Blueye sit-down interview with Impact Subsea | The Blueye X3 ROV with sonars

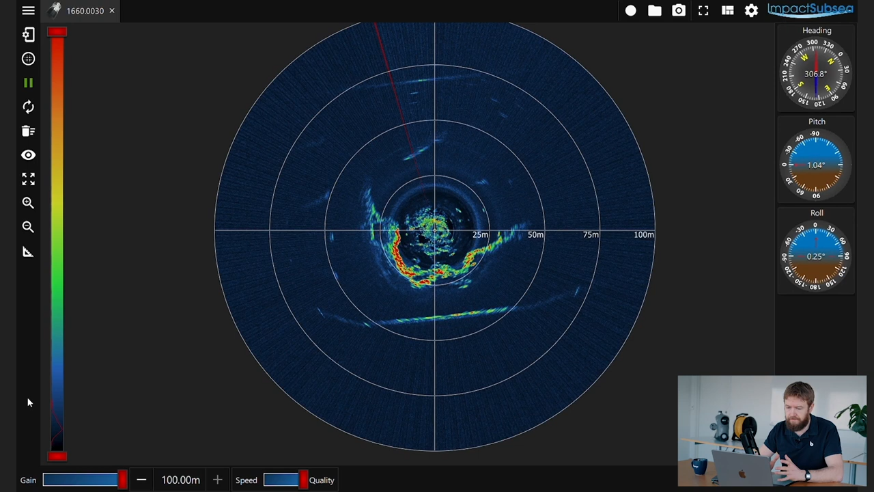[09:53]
So you can see the, if I'm right, it's probably the sea floor we can see around it then. Yeah. So I guess from about the, if you look at like a clock from about three o'clock to the 10 o'clock position and about up to 25 meters, you can see a lot of the kind of sea floor reflections coming off of the sand or any kind of rock array that's there. More out is about the, I guess, 45 meter range up to the 75 meter range. You can see the outline of the kind of dock wall, the harbour walls.
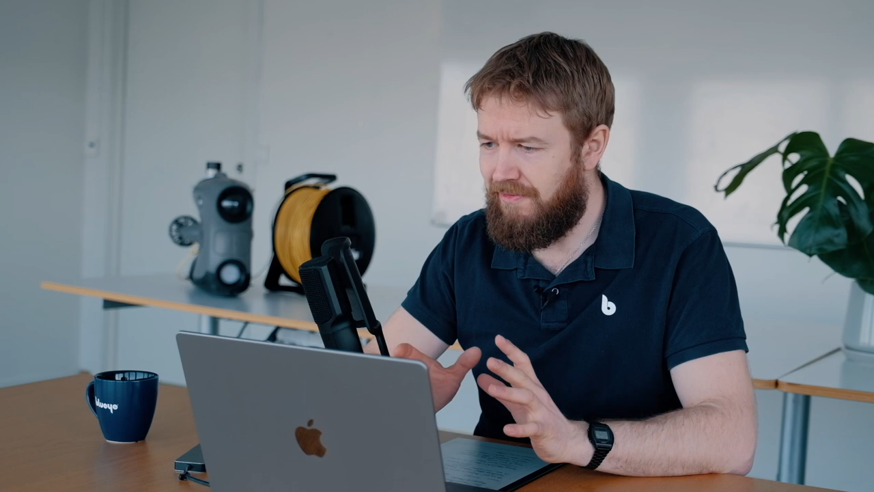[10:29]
We cheated and we put an image from a map so there you can see the same area.
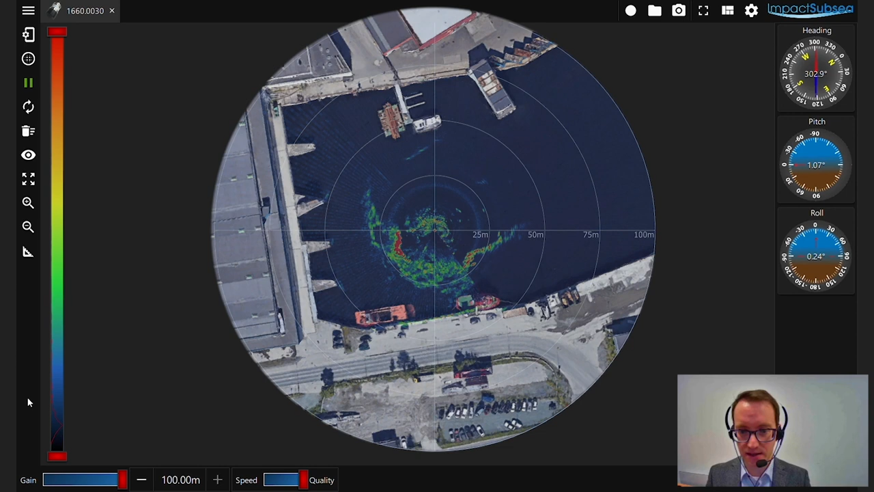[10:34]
Yeah, that's good. If you kind of pause it there. Yeah.
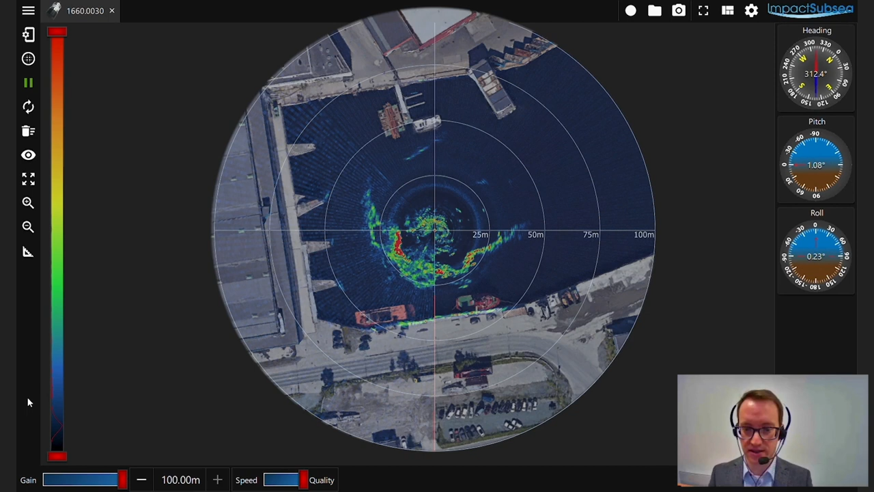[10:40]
So in this example here, you can see the top-down view of the area. You can also see the sonar data of what's happening underwater. So you can see where the sonar has been positioned. You can see the, I guess, the sea floor or the harbour floor and it kind of returns in there and also picking up the harbour wall down at kind of six o'clock position. Yeah. So this is a typical, this is something like the AUV did.
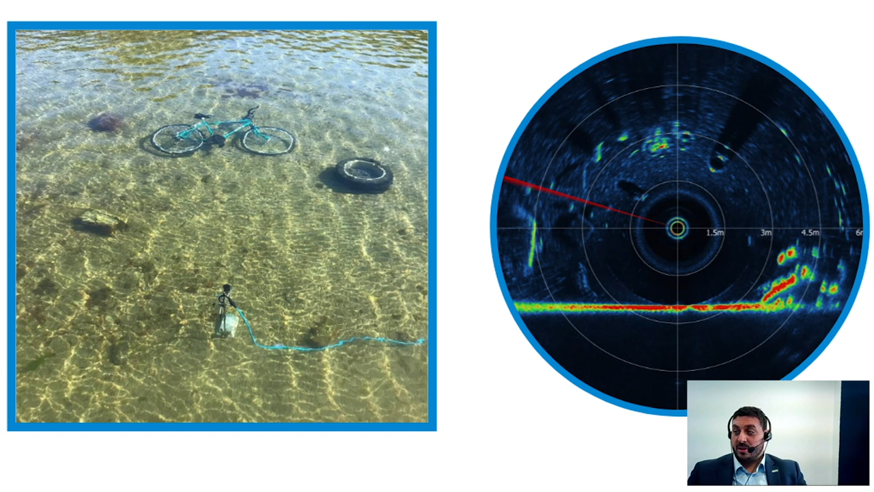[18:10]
and a lot of details from it. And like the tire that dropped on the right hand side. Also, you can find like the other targets and a lot of definitions, definition of these targets.